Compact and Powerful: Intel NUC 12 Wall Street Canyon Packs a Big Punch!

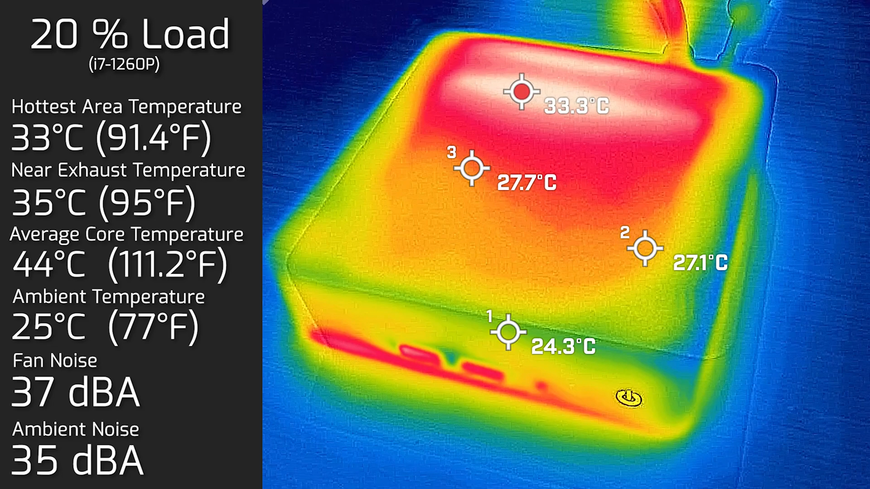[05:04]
tasks like office activity work surfing web streaming video and the house area on top of the computer was 33 degrees celsius and as for the fan noise hit a maximum of 37 decibels and the average internal core temperature was 44 degrees celsius
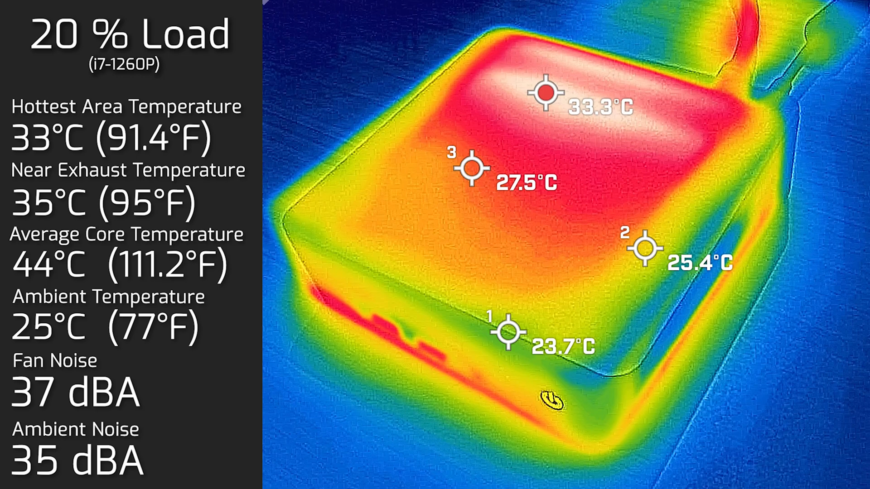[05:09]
On screen: max 33.3°C
this is the intel nook 11 nook wall street 100 load 100 load 100
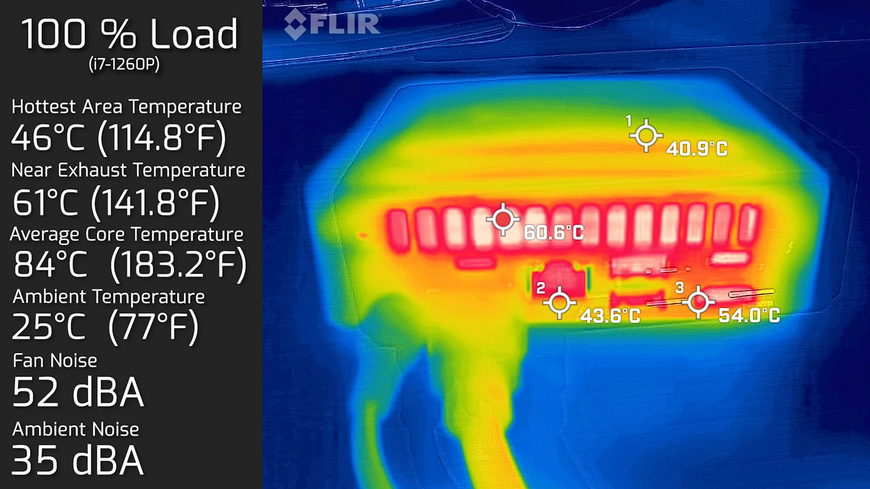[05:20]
load we're looking at 100 so we're actually looking quite inside the fins it's actually quite hot inside the fin but actually not too bad at the top here we move towards the top
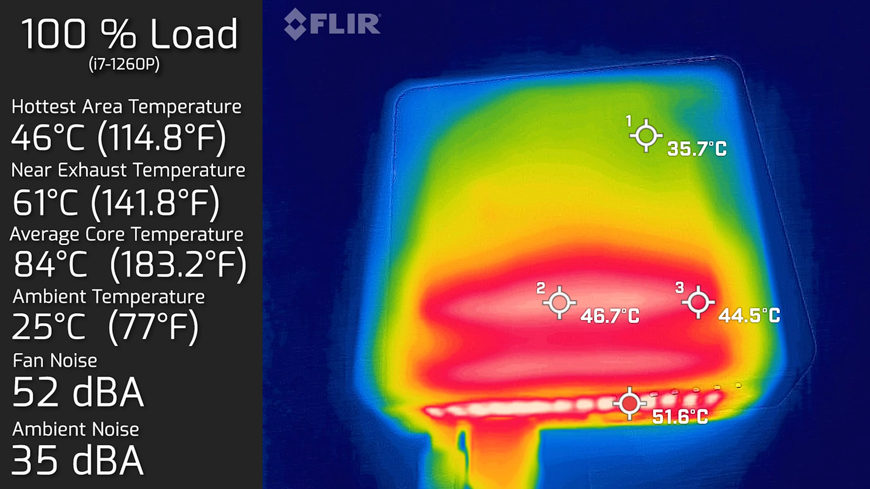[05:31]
we're not too bad here at all definitely something and i'm just going to pick this thing up and just see how this goes up right here so let's have a look on the backstop so definitely want to see how this goes how hot does this get 50 degrees down the bottom here is what we're looking at 50 degrees
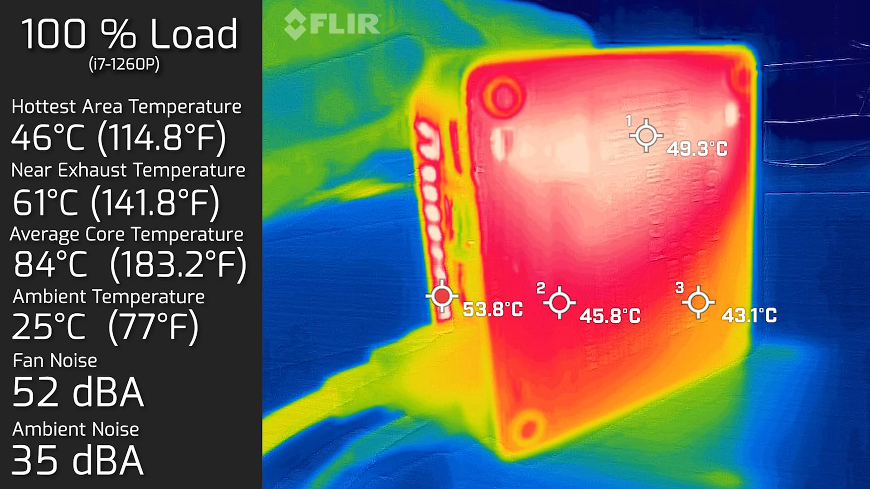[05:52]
let's have a look at the stability performance of the processor in the knock wall street this particular one's configured with an i7